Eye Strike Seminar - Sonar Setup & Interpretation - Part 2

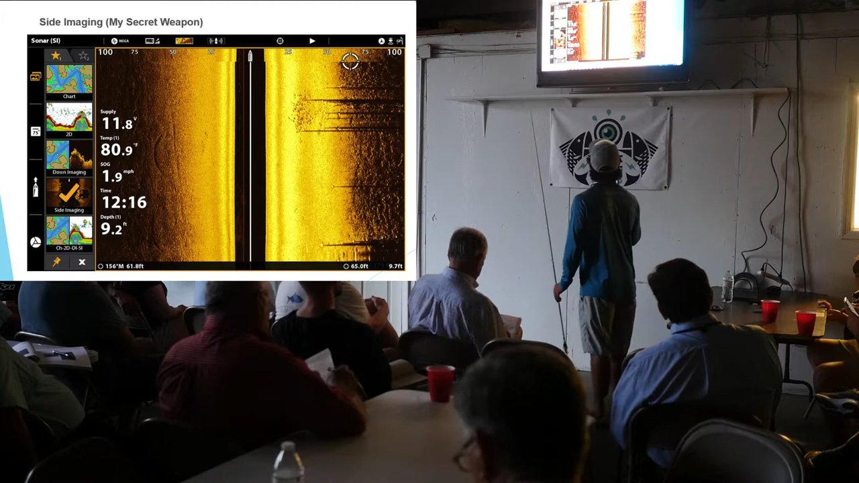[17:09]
On screen: depth 9.2 ft, water 80.9°F, speed 1.9 mph
forward so here here we go i've got settings pulled up so i want to show you guys something here uh you got two images that are in pretty similar depth uh you know it's a little bit shallower over here uh than it is over here but with that being said over here this is um right by our sandbar so that's why you have these hills in the
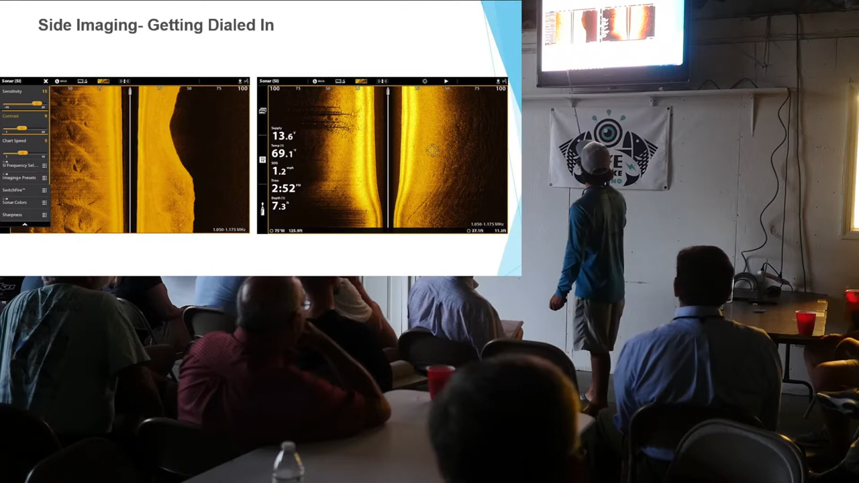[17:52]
sand you know if you've ever been out of a sandbar or out on the beach and you see how the bottom is it's not flush it has some ripple effect to it from the current so that's what you're seeing here in that image uh but it's very bright and the reason being is uh you would think bright is great uh but too bright can be a bad thing because i don't have any shadow i'm not casting any shadow here as much as i would like to so that's because my contrast there is turned down to nine uh and each boat or
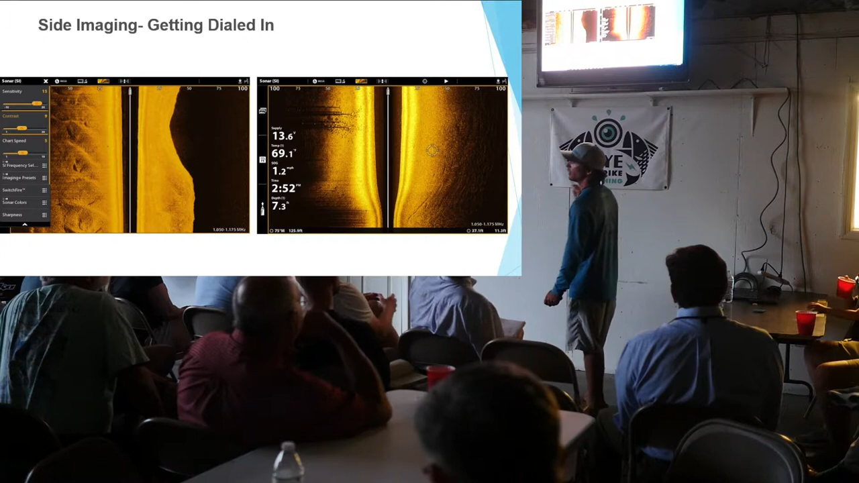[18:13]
each unit is going to have uh or each brand of unit is going to have a different setting for that contrast as far as the scale goes but this my
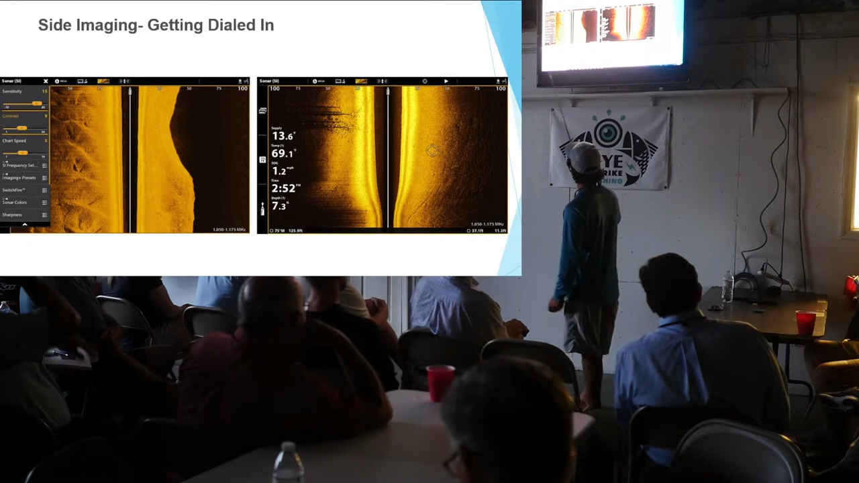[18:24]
contrast here is a little bit lower than i like to keep it over here it's set at 15. so over here it's at 9 over here it's at 15
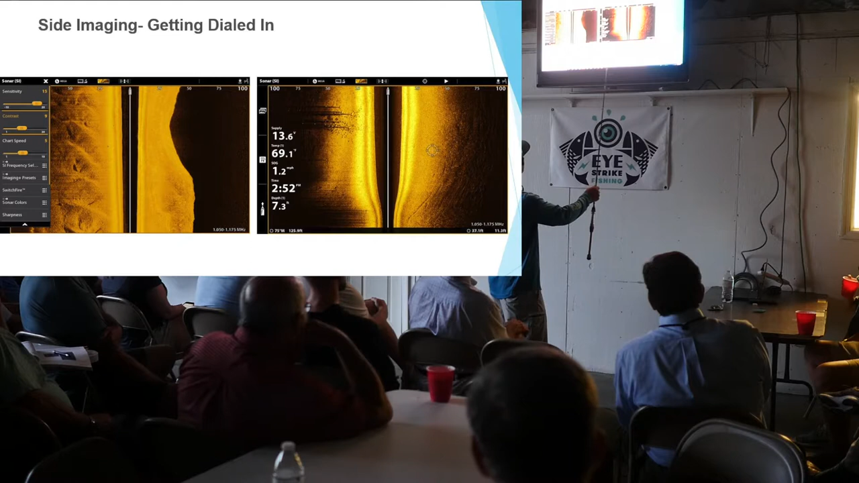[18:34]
as you can see it's popping these shadows a lot better
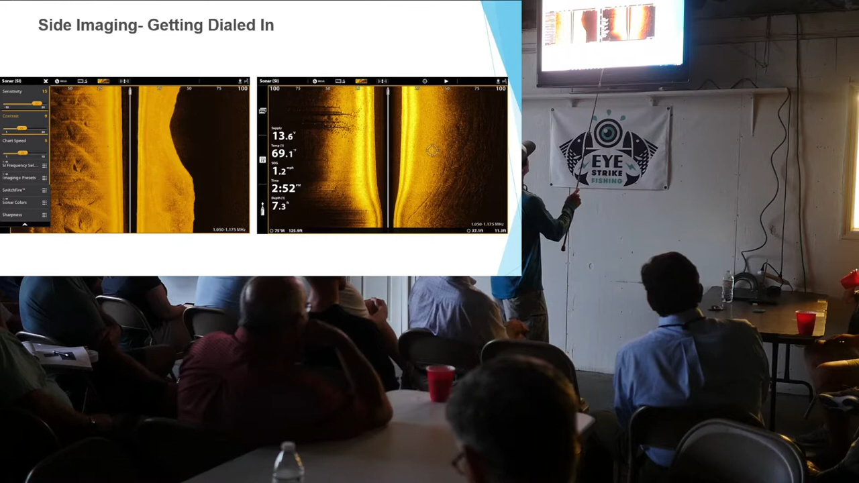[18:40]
so make sure like i said earlier make sure your contrast is turned up as you can see my sensitivity is way up as well but if you jack that sensitivity up too much it'll become very pixelated and so you want to fine tune and every situation is different so you want to make sure that you're always playing with those settings you know there's no set setting set number that i can tell you guys uh that you know you're going to be able to run on and get a perfect image it's it's not like that you've got to always
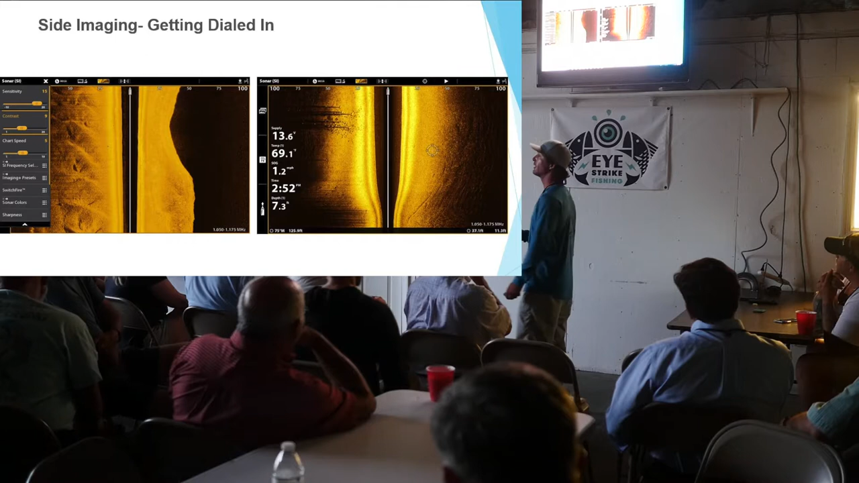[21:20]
you know your catalog images which you guys want these are images off my boat while i'm guiding right here in the local area and so what i've got here is i'm actually turning that's why it's distorted uh and that's another good point try to always if you have like i have a section of five docks or ten docks that you know there's a school of redfish that likes to work that second dock what i'm going to do is i'm going to make sure that i'm i've got my i've got it all to the right um fluctuating between one and four miles an hour uh and i'm tracking on a
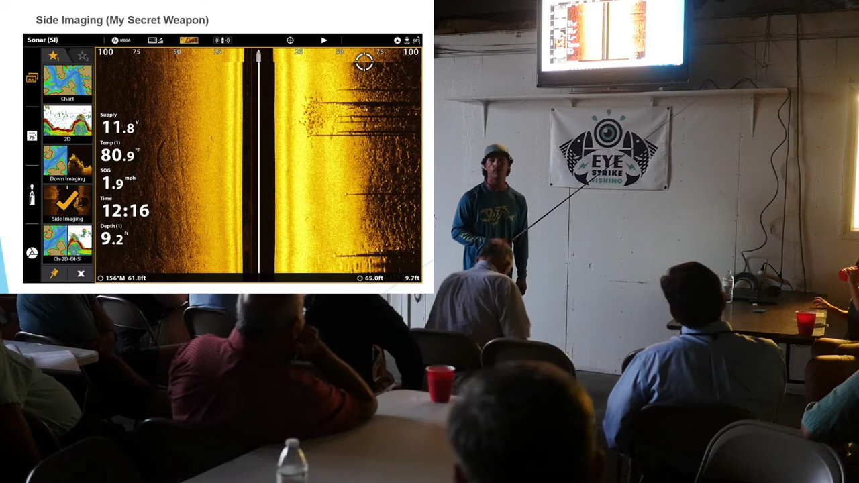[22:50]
On screen: water 80.9°F, speed 1.9 mph
i've been catching them on soft plastics with you know your quarter ounce eye strikes getting down deep and getting off those rocks and dragging in that sand and you find real big flounders laying down there and trout and things like that and so riding down that rock pay attention out on that sand off the rocks there um because just like in
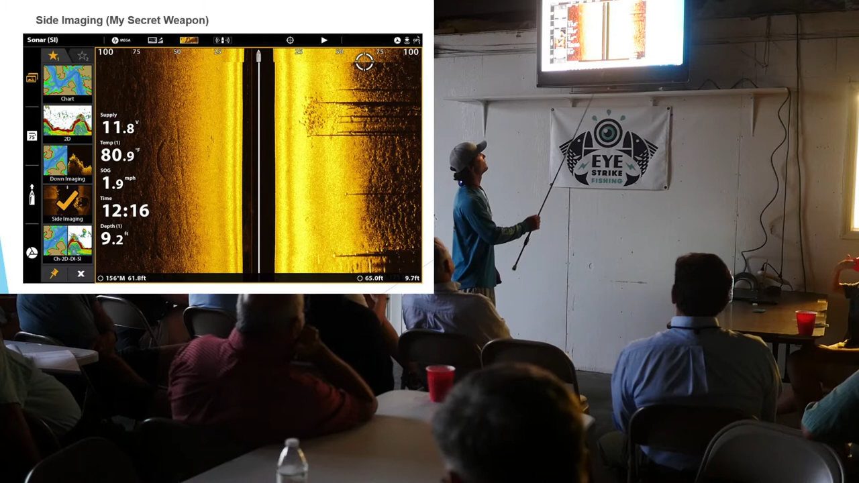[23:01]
On screen: depth 9.2 ft, water 80.9°F, speed 1.9 mph
this little system of docks here you can uh use that just like you can at the jetties very similar situation and i've found schools of trout off the rocks doing that
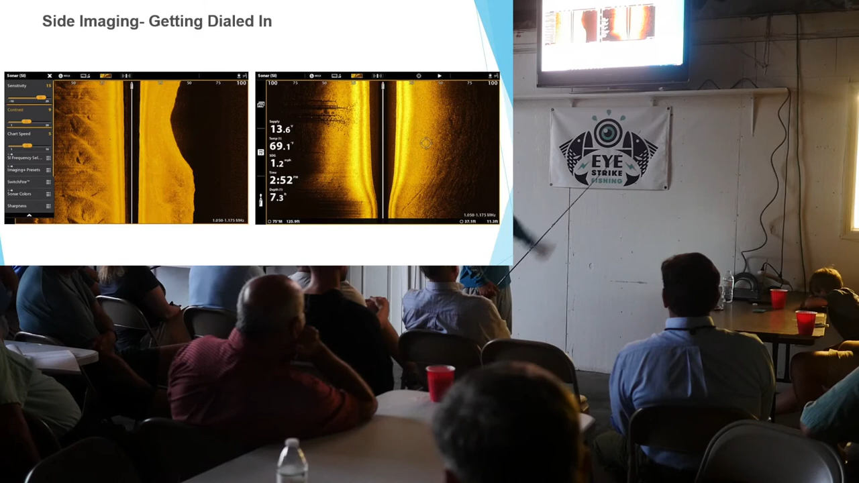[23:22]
schools of bull reds tarpon you name it they're it the bigger the fish the easier it's going to show up and i'll get to an image here in a little bit of an alligator so as you get larger the larger the object the better it's going to show so you know i get that question is it showing panfish yes i